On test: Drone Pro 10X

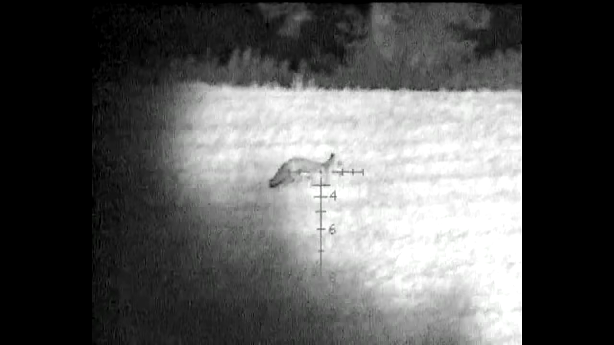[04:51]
no external illumination and I could have shot the fox quite easily,
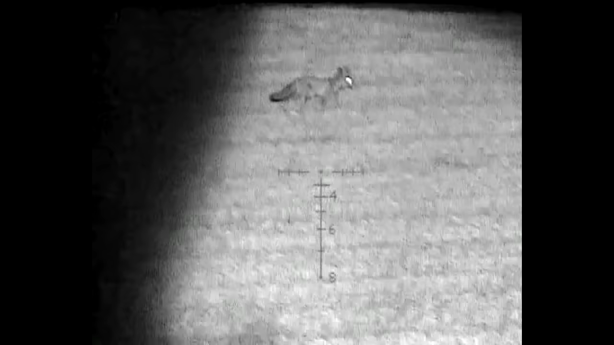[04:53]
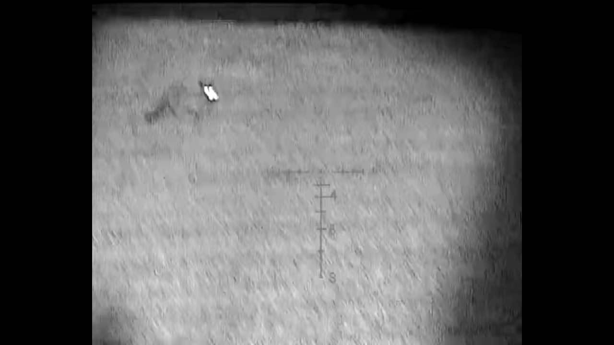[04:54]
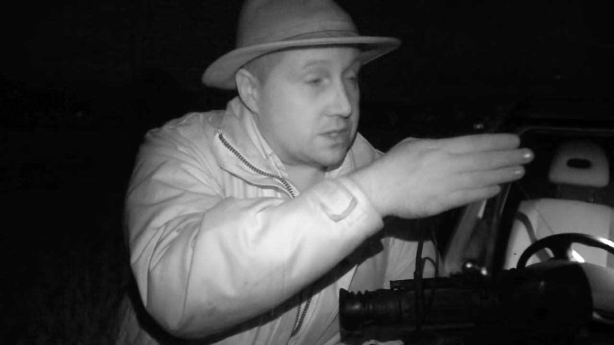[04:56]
it was just tracking across there and then Andy put the illumination on it and
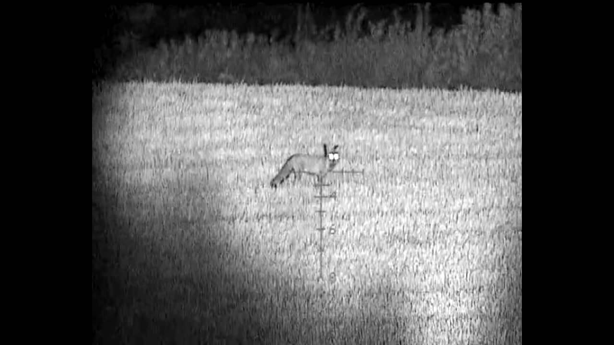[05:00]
it shone
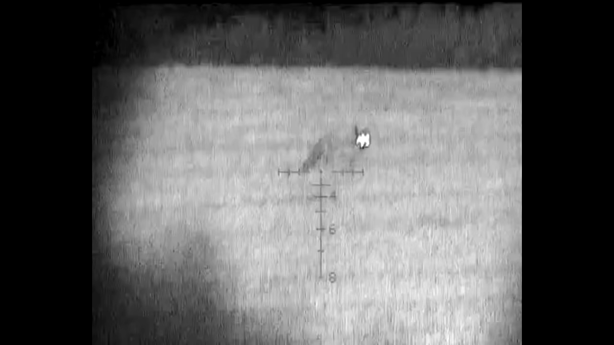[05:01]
up beautifully there and fantastic clarity of picture.
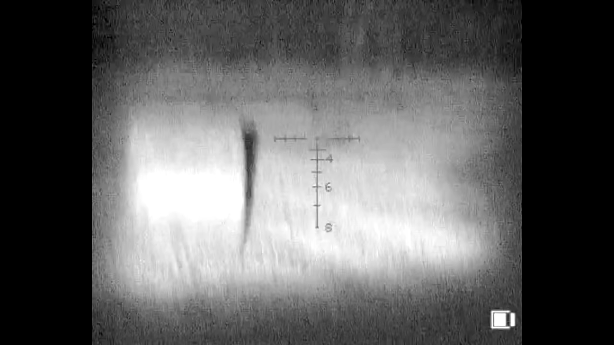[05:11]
Our next fox works its way up the field through the bales, then turns tail and runs only for Roy to make the most of a seconds hesitation.
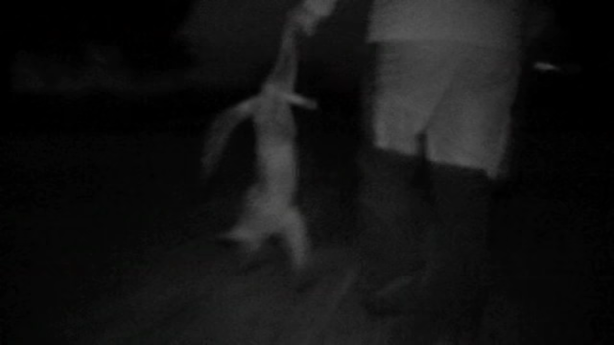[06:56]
So I'll have to thank Paddy for that one again. It was a very successful night's foxing with the new rifle and new technology giving Roy even more of an edge, as if he needed it.